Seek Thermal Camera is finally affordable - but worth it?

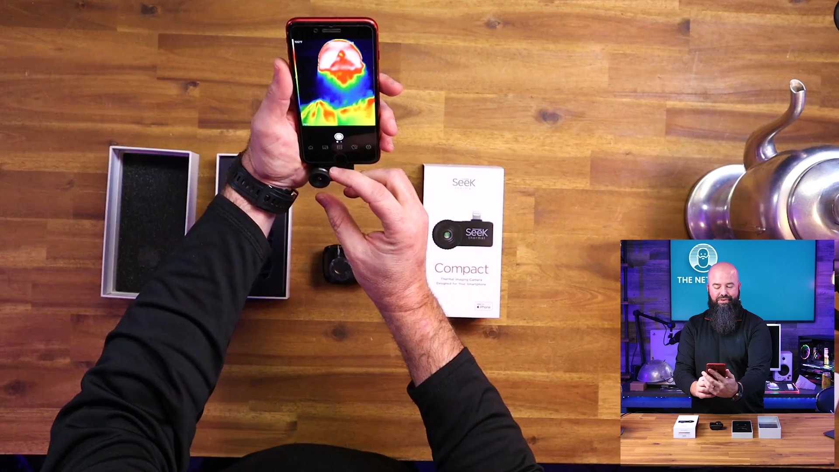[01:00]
camera picture of my face you can do a lot of cool stuff with this it does not just for halloween or other things so there's what my little gopro is getting nice and warm
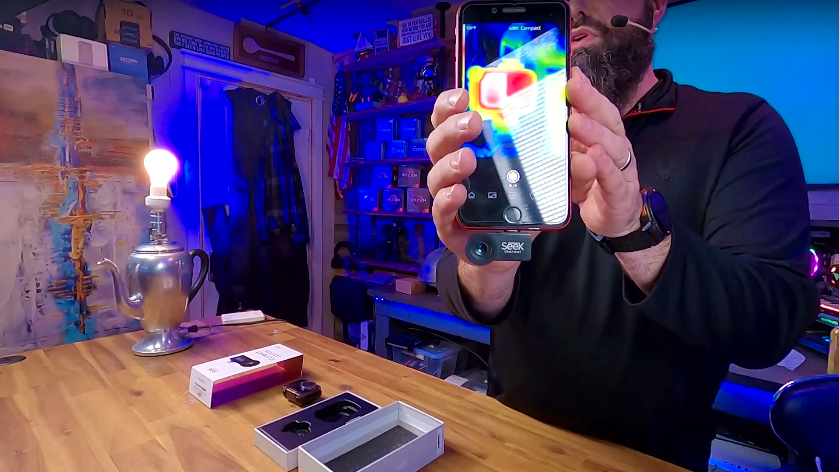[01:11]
you can actually tap on whatever it is and get an instant temperature readout so if you're doing ac work there's all my studio and all the hot devices there's my ac up there my ac unit and you can see the refresh rate it's not super fast i got an ultra wide
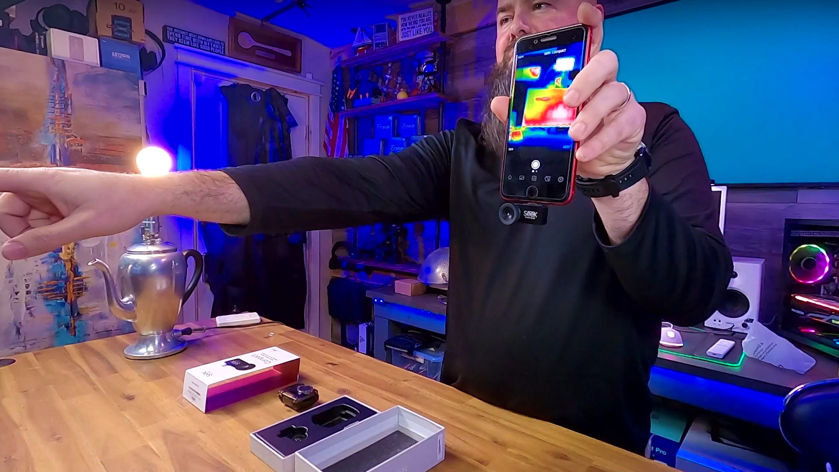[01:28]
monitor it's a little warmer in the middle there's the upper above camera that you're seeing and my wiring if any of
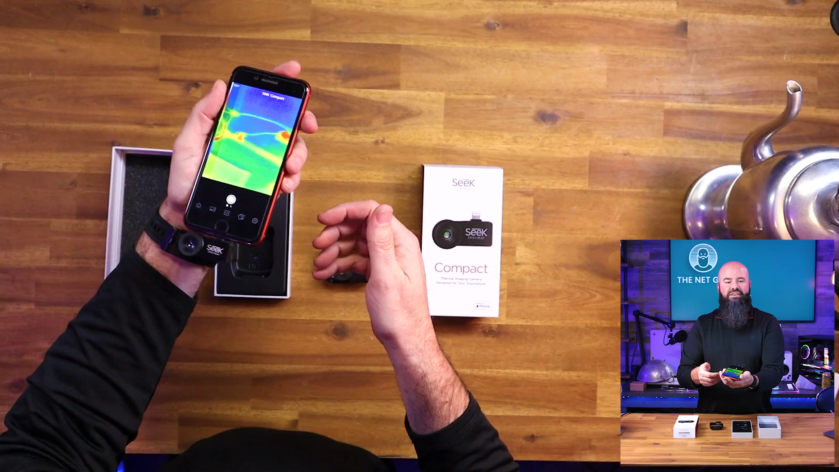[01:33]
my wiring was warm it would show hey there's a little little bit of a hot spot on one of my ac adapters there now it does have a a focus ring so you can actually turn this to
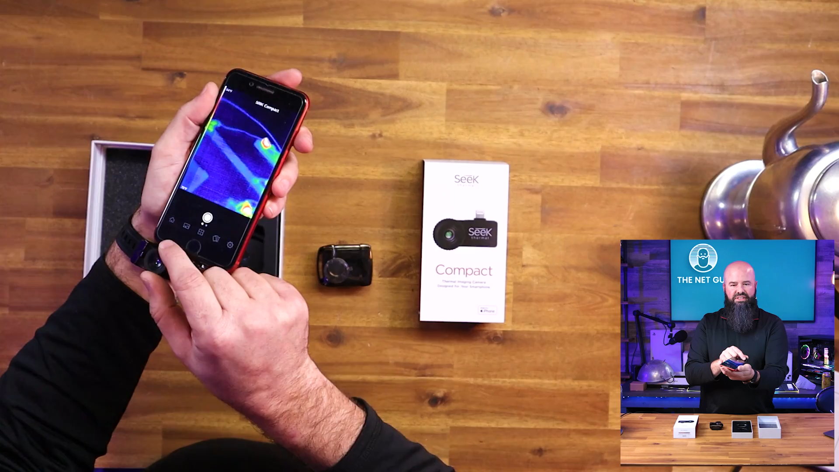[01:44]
get focused a little bit but again this is picking up the thermal spectrum not the visual spectrum
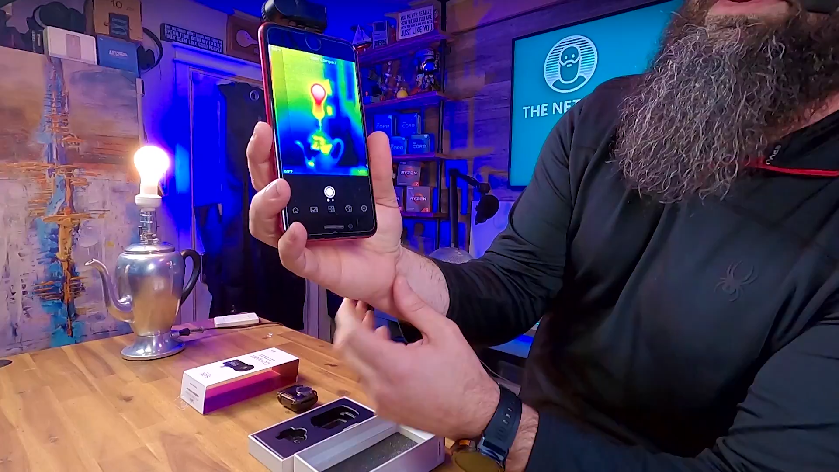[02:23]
do that i can also show you the different thermal pictures that it has now i might want to come up here and adjust the focus on it so there we go the light bulbs and a lot better focus when
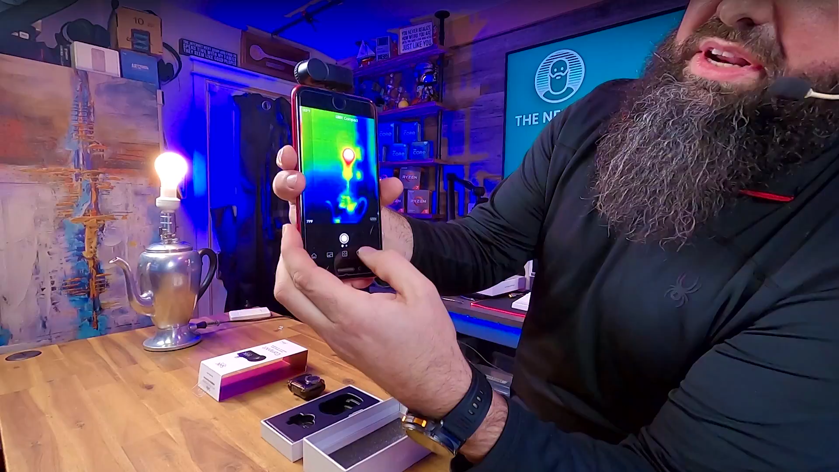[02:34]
i do that but then i can come down here and i can adjust the different thermal ranges so you can see that i can have just the hot items shown i can have just a
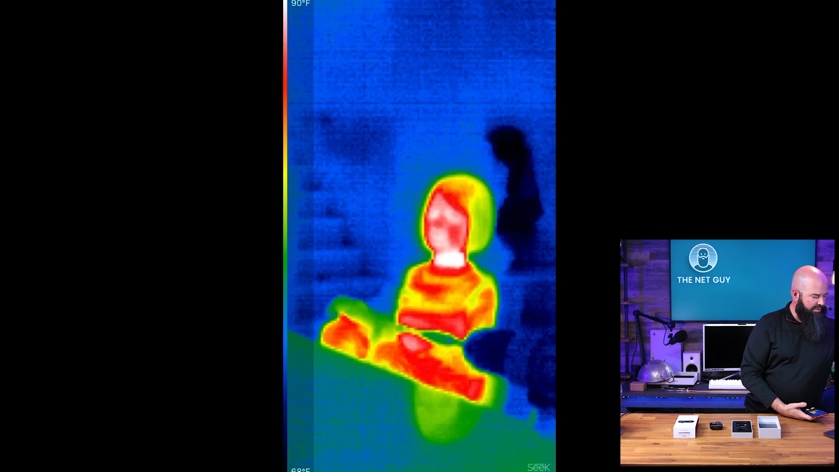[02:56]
able to take with this unit i bet you can't guess who that is that's my daughter so she's sitting at the
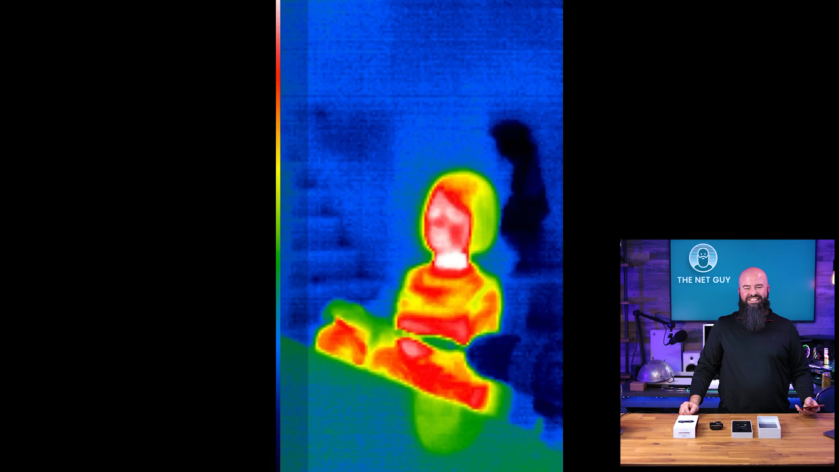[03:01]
table and you can see what is warm and what is not she was sitting there reading on a tablet
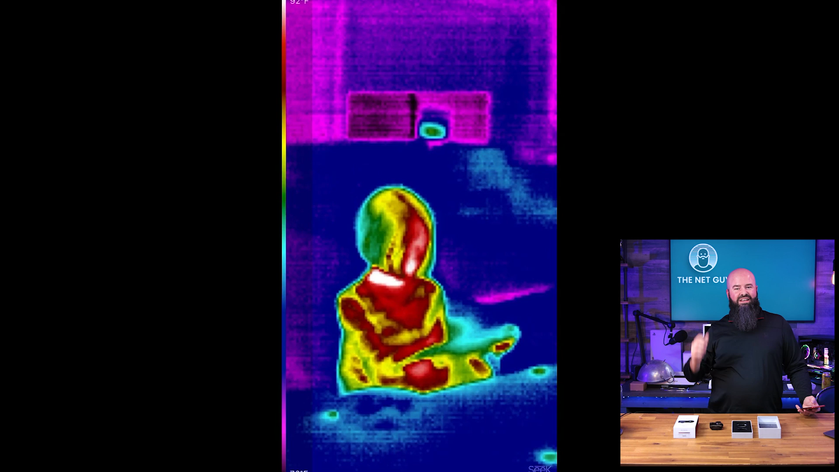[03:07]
and there's my living room and you can see again her some of the backdrop in the living room things that were
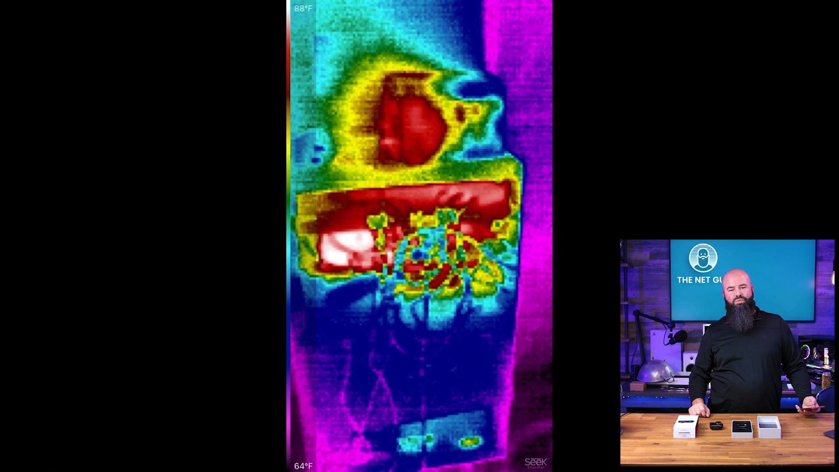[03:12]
warm in the room this one is a little bit trickier this is actually the thermal view of my little network rack my network cabinet and i tried a couple different views you'll see it that's what it looks like normally in a thermal view it
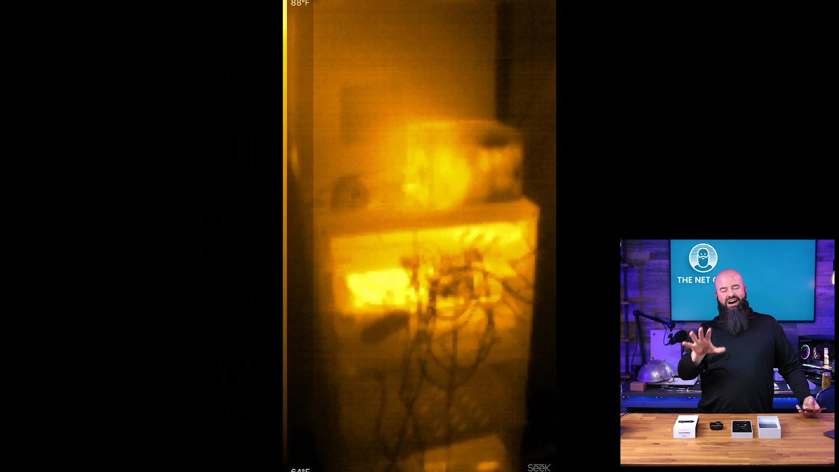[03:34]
device in there is my tough switch it's called and it's sandwiched in between those two devices so i know that